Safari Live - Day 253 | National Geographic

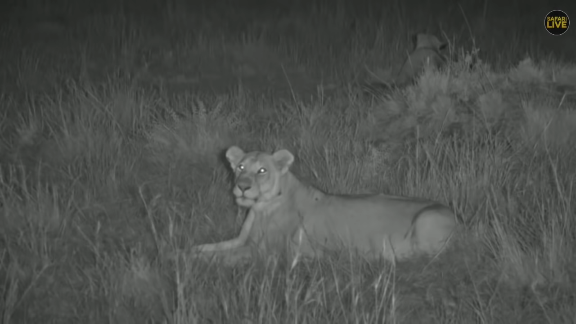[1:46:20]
suppose um yes i've powdered my nose it feels powdery which i don't think is a particularly good way to keep your nose you know so it is and i'm now trying to set up various night equipment much of which i'm going to leave in the wilderness right here it's a so unspeakably useless that
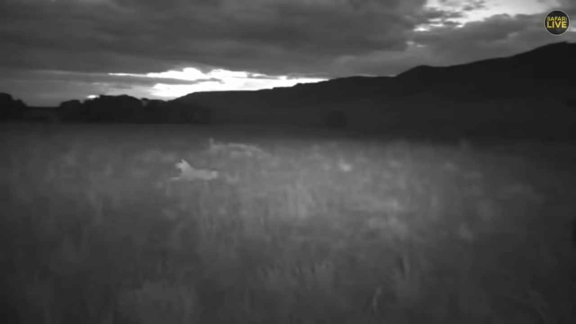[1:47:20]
kirsten now says i sound like a diva well you would too if you'd been tied yourself in a knot with six feet of useless wire anyway that's the sausage tree pride lioness they did get up and started looking down towards where they'd come from now almost as if they might go hunting but then they didn't anymore they're so distinctive looking in comparison with the kruger lions it really is amazing
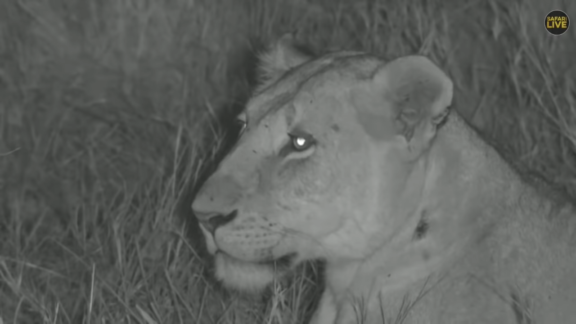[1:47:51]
a little bit of a wound on her neck there and for those of you who are perhaps a little bit new to the show for me the most obvious distinction is the fact that they've got such big square boxy ears with lots of hair on them tristan i think came up with a very nice theory as to why they've got hairy ears and he says he reckons it's to shut up you useless implement it's to deal with the the wind interestingly this female doesn't have a very hairy ear
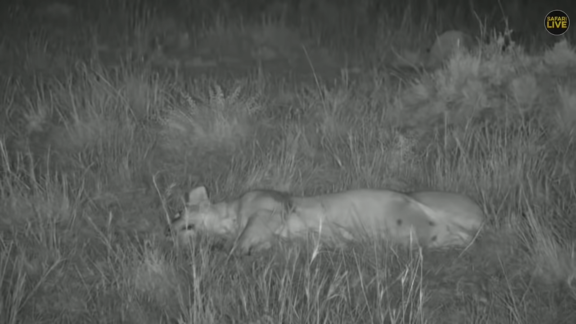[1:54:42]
i wonder if she's got her makeup on jamie likes to spend an extended period readying herself for tv for tv shows kirsten's just sitting in my ear because it was so cute nothing of course is cuter than lion cubs and with any luck we'll have some of those now get up and go and get your lion cubs come on